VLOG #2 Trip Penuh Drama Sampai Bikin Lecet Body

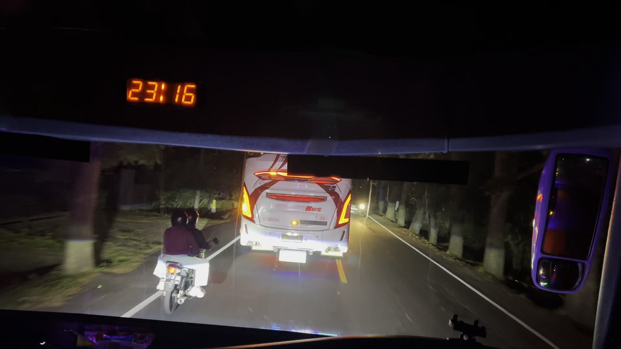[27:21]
Dan nggak sengaja tadi ketemu sama vacation drivernya Mas Eko Clower ini, ketemu di jalan nggak sengaja, dan akhirnya kita konvoy berdua sampai Pelabuhan Gilimanuk. Seperti apa konvoy kita berdua, dipantau terus guys.